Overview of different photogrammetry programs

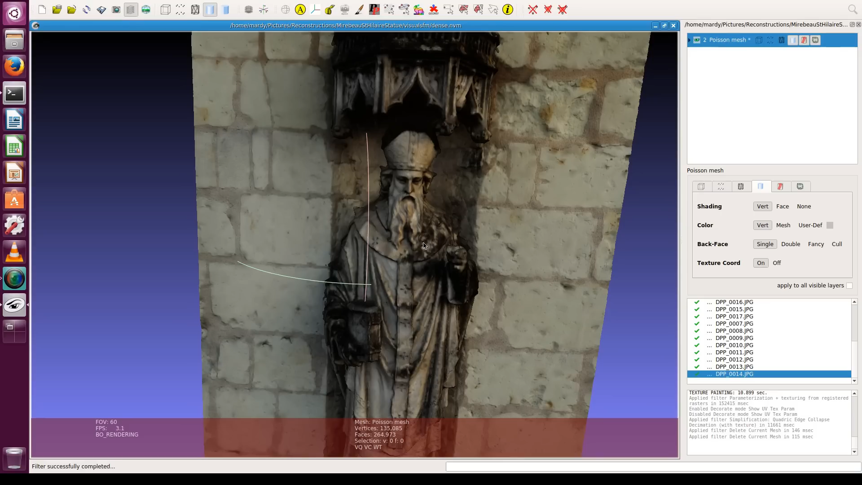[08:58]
but the texture is still there, so I really cannot notice any difference.
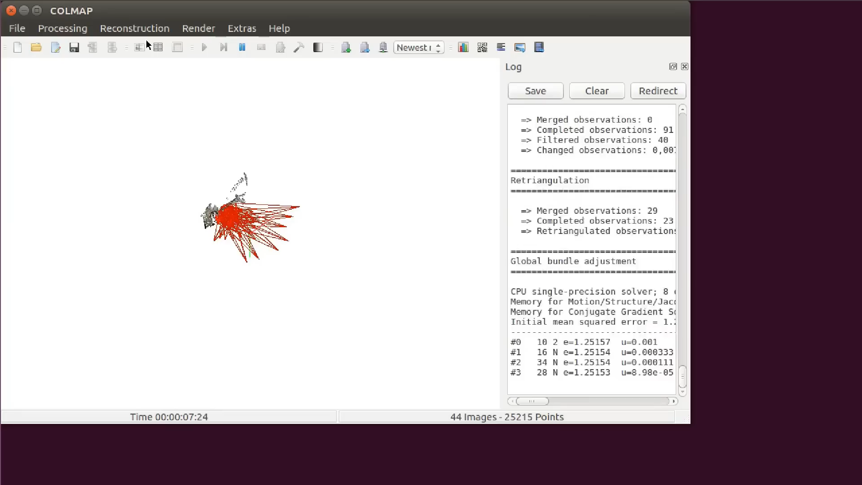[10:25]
And about 7 minutes later our sparse model is ready. And I have to say that it looks great.
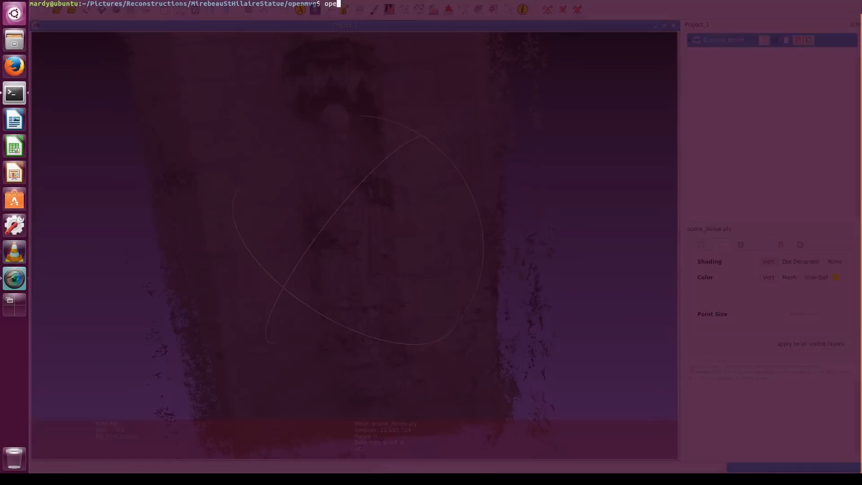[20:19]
The reconstruct mesh tool can heat up a lot of memory.
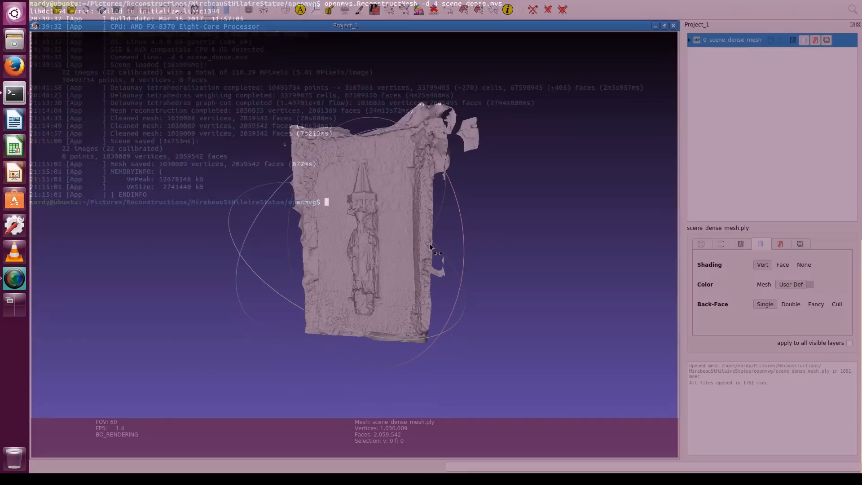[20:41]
and as you can see, it's not colored, but it looks quite good.
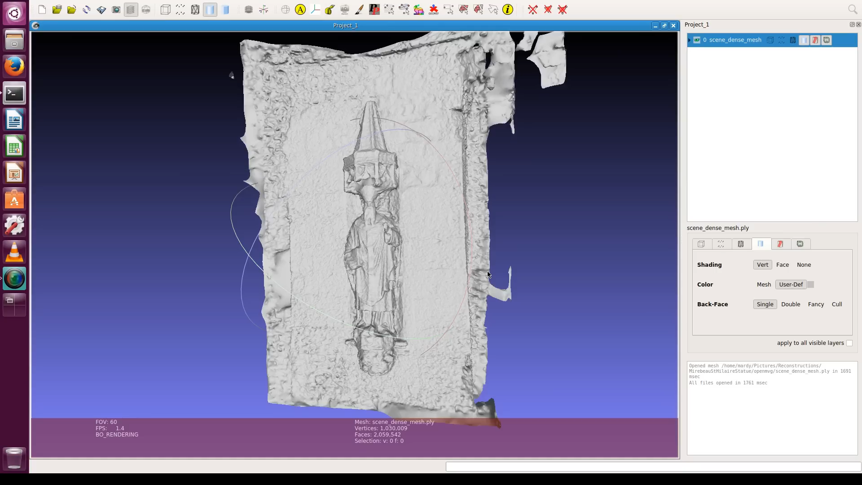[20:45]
There are no extra clusters here, and it consists of about 2 million faces.
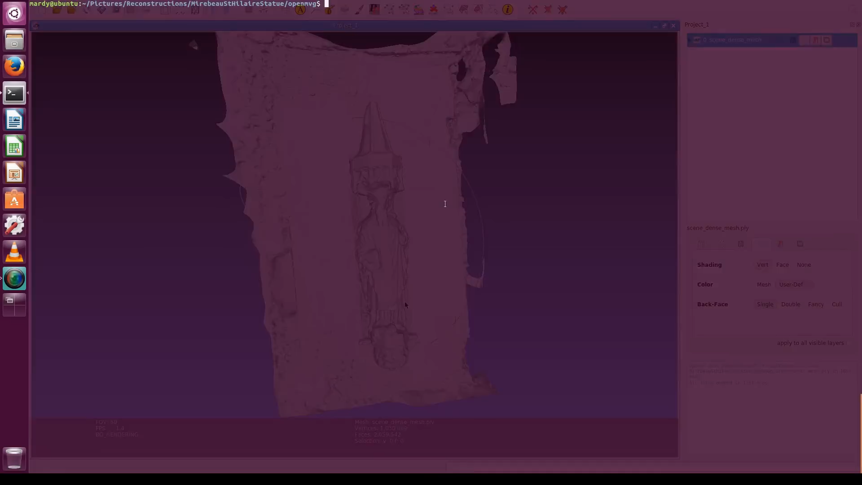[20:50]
We can simplify it with another tool provided by OpenMVS, which is the Refine Mesh tool. Again, I had to pass an extra option to decrease the resolution level, otherwise it wouldn't complete in my machine.
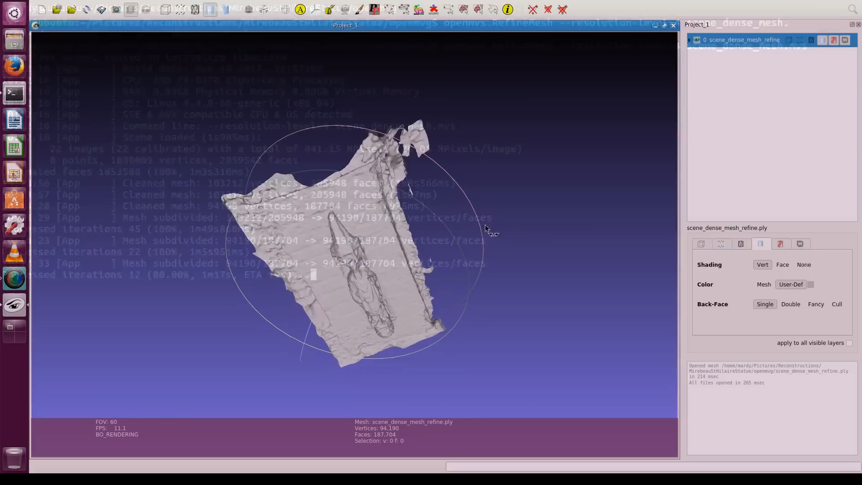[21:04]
About 5 minutes later, I got the result, which is a mesh of about 200,000 faces, which we are now going to texture with the Texture Mesh tool.
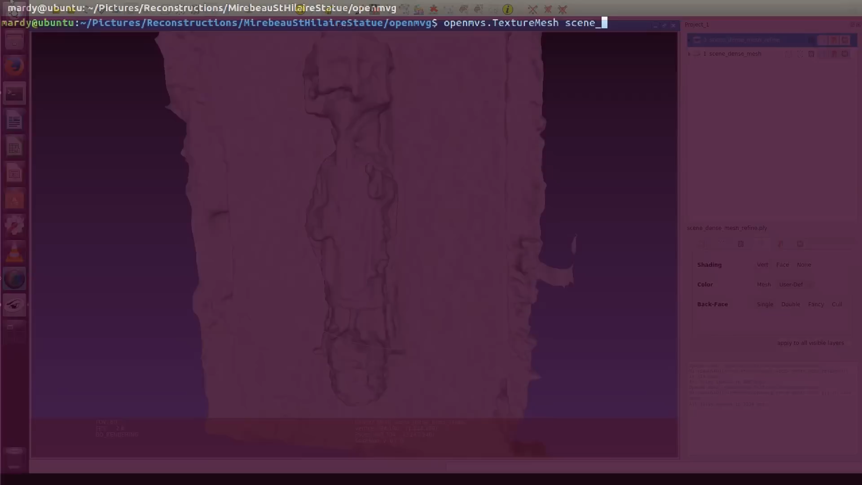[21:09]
This operation took only 3 minutes here, and let's see the result in MeshLab. This looks very good. Out of curiosity, I also ran the Texture Mesh tool on the Unrefined Mesh, that is the mesh that had 2 million faces.
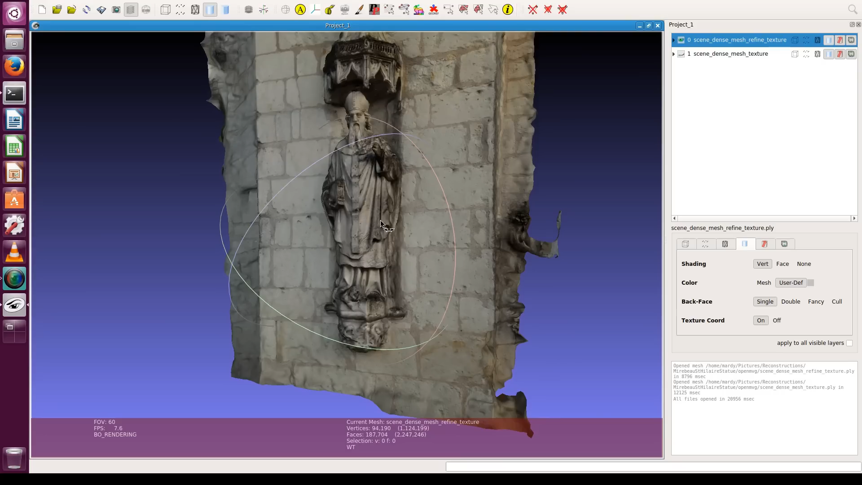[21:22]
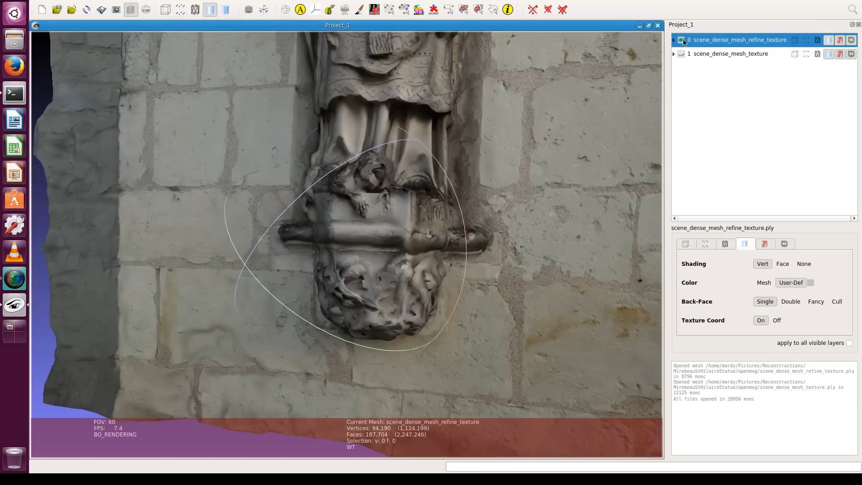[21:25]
We can compare the two, and I think you will agree with me that the Refined Mesh looks much better, probably because it's simpler,
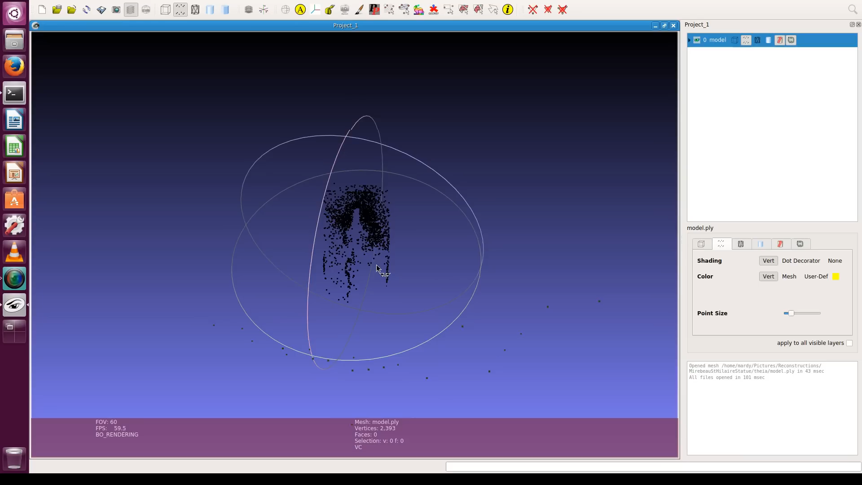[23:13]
So let me just show you the final result.
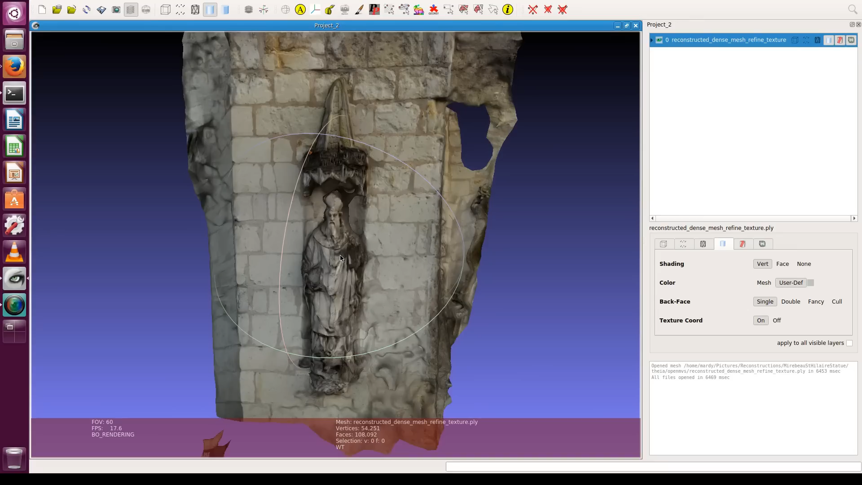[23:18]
We can indeed recognize our statue, but the result is not very accurate or detailed. It looks like the left arm of the statue is actually missing.
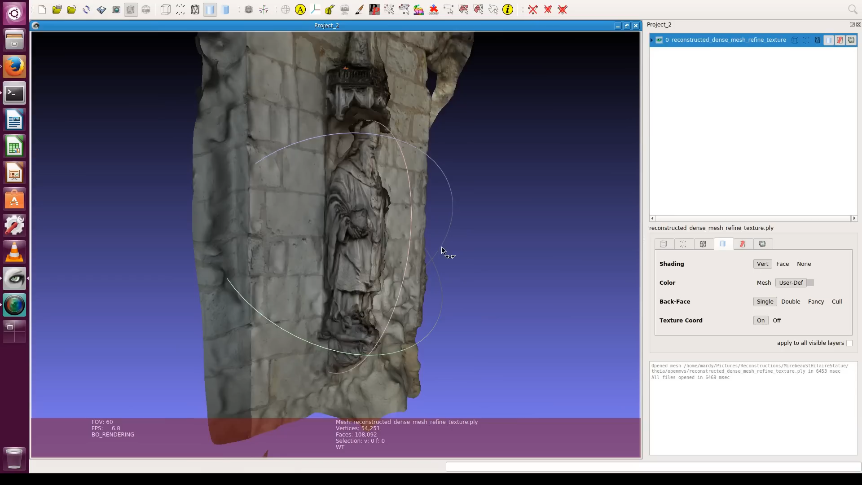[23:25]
I would say that this is an expected trade-off given the fantastic speed of Theia.